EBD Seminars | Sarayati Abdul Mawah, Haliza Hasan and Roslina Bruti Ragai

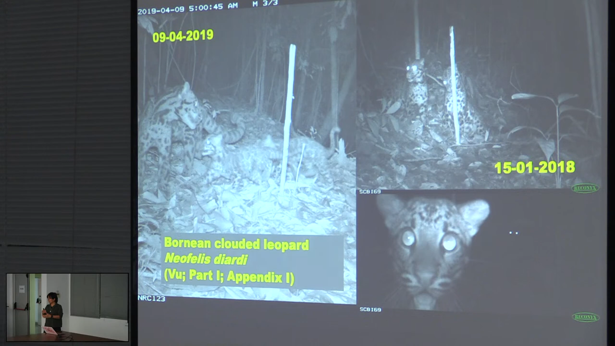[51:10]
we can see there is a reproduction happen in the forest, although we don't not sure yet, is it viable population or not? So yeah. Okay, next, this is some of the new record through our camera trap surveys.
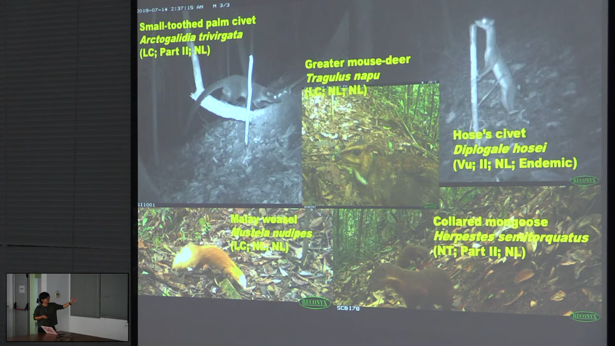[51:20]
And it just, but it's very important, so I have to show. No. Okay, never mind. That's a video of it's a video of a
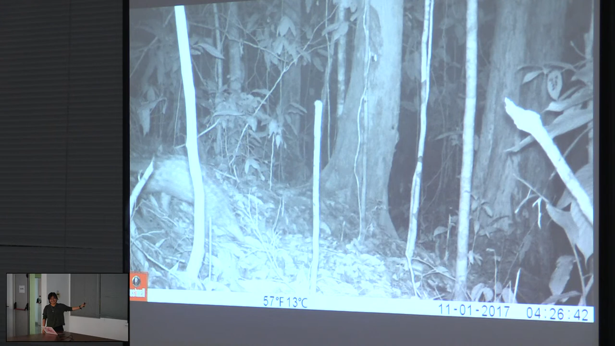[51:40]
Manis javanica, our most traded pangolin in Southeast Asia. Okay, so as a summary, we have now data on amphibian 64 species,